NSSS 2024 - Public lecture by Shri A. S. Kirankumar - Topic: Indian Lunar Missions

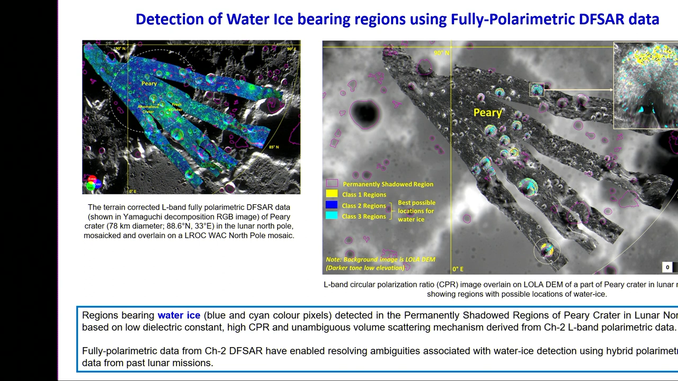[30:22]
ice-bearing region using this fully polarimetric data. And these were all significant additions to the scientific capability of what had been happening.